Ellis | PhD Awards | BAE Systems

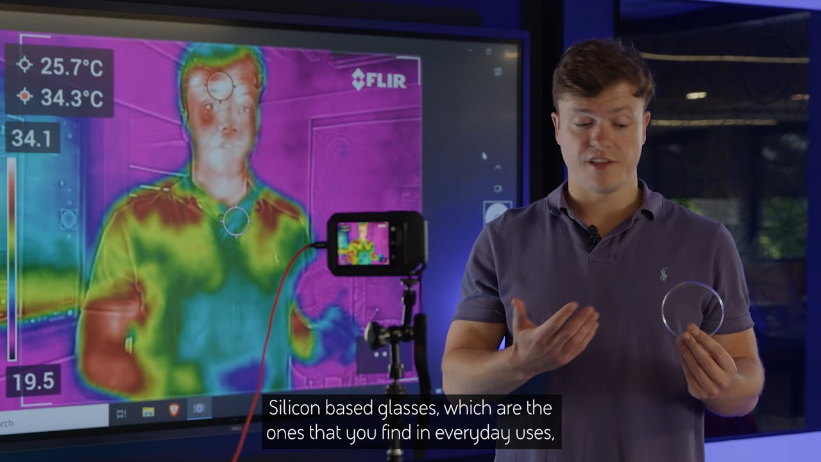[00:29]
Silica based glasses which are the ones that you find in everyday uses, windows, regular lenses.
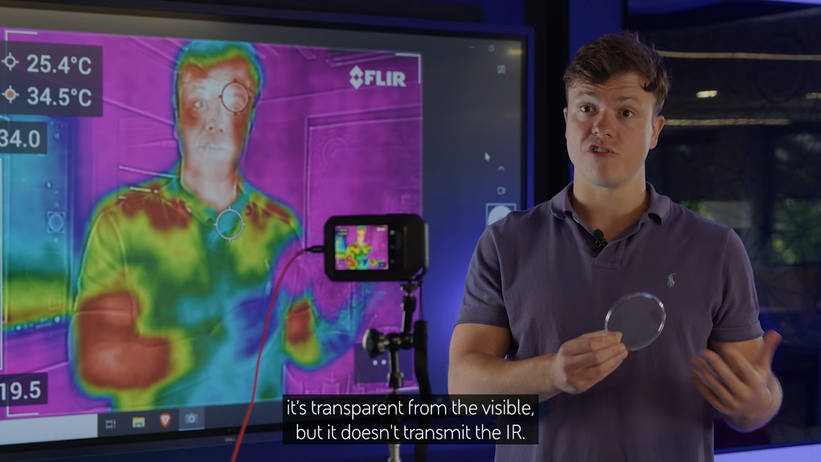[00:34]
On screen: spot 25.4°C, max 34.5°C
Obviously we can see through it, it's transparent from the visible but it doesn't transmit the IR.
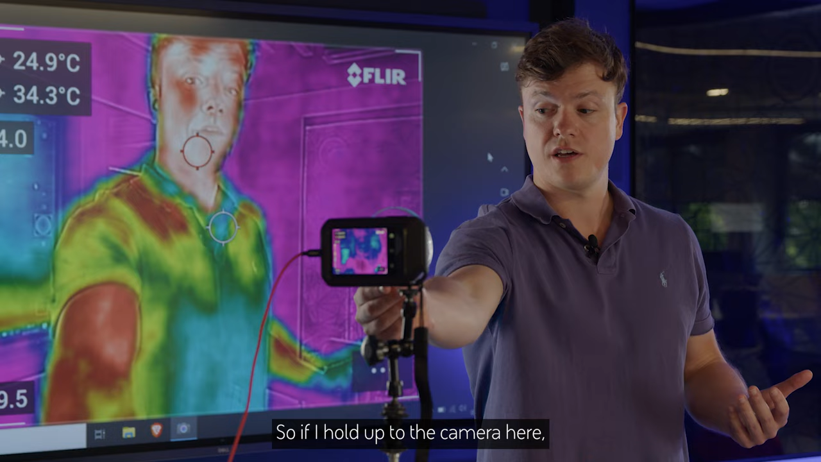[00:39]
So if I hold it up to the camera here, you can see that you can still see the outline of my image so the visible part is working.
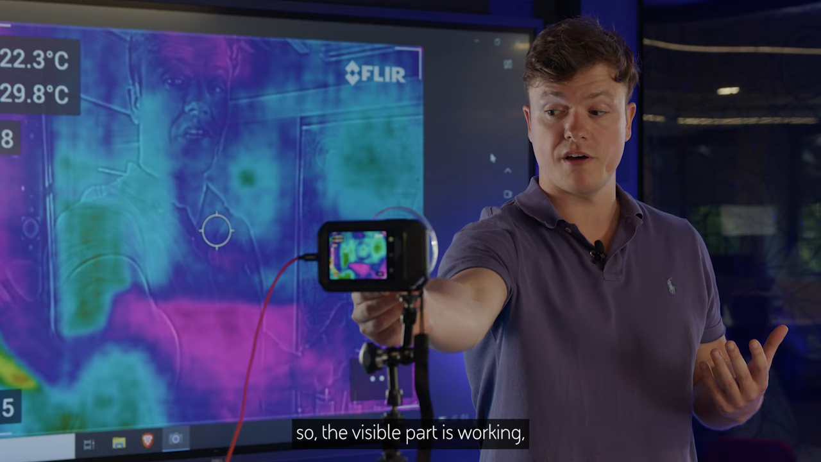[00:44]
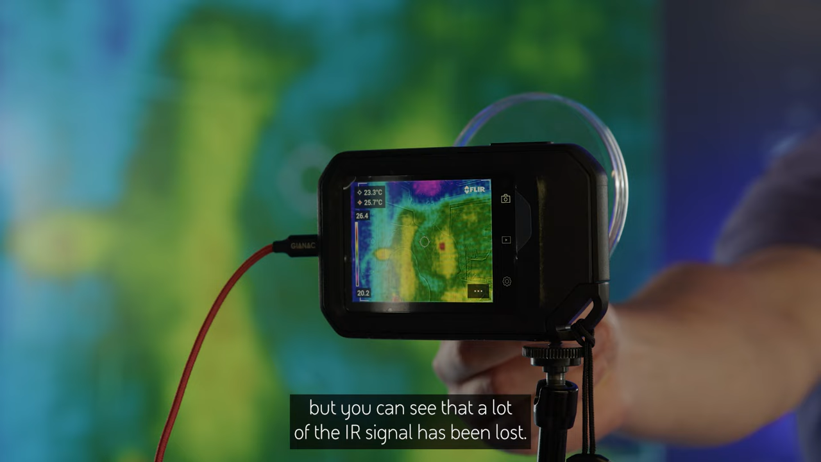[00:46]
But you can see that a lot of the IR signal has been lost, therefore this wouldn't be a useful material for an infrared camera.
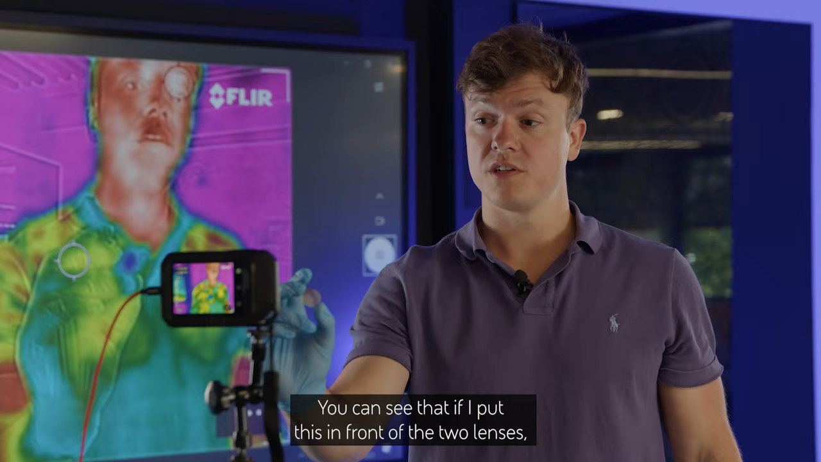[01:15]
You can see that if I put this in front of the two lenses,
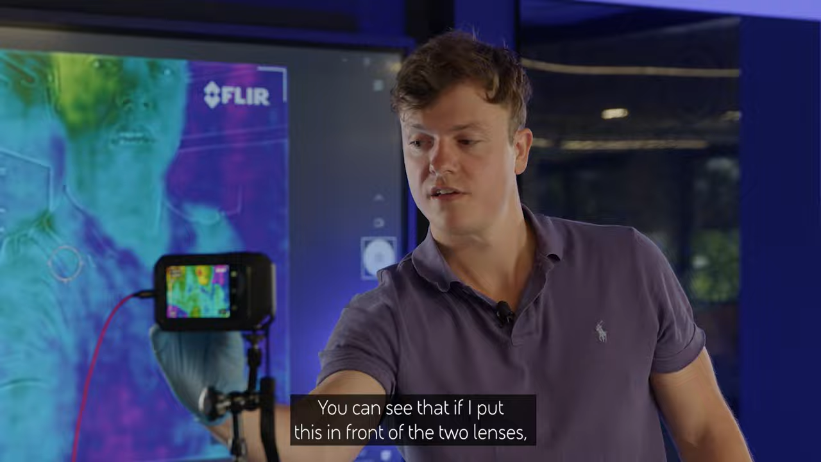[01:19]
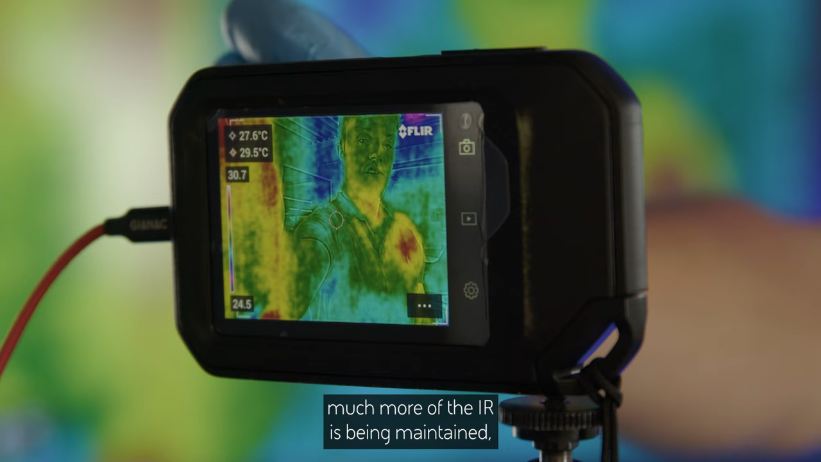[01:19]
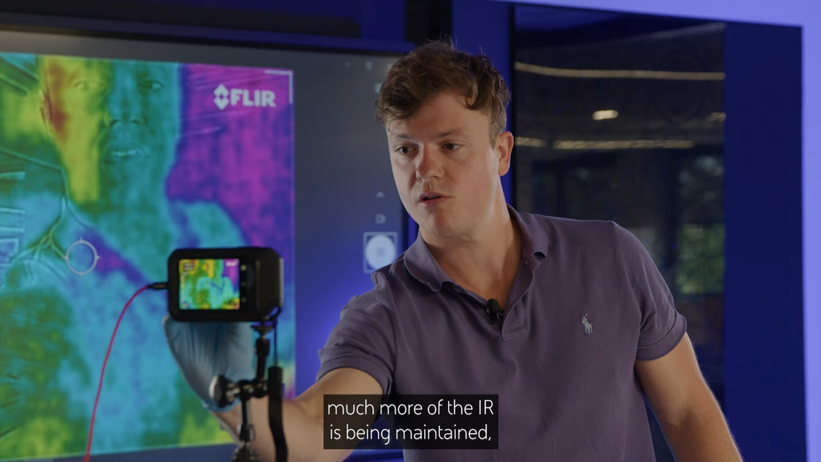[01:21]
much more of the IR has been maintained while the edges as well of the visible camera has also been maintained.